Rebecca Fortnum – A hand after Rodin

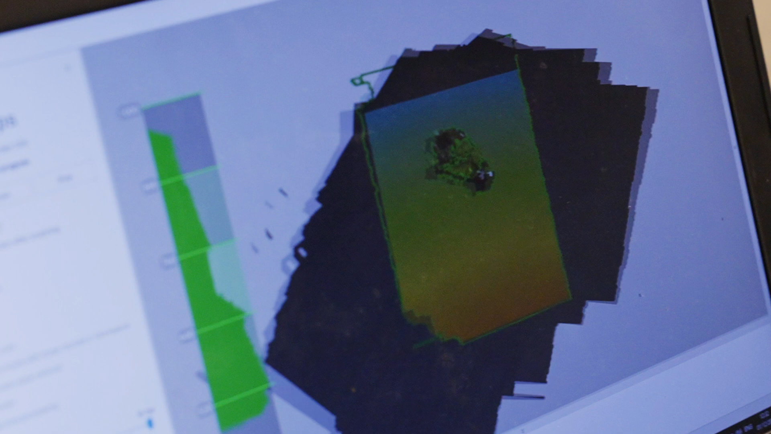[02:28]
in the lines which means say like if it's a straight line it means a flat surface but any curvature in the line will be read and brought up on the screen straight away.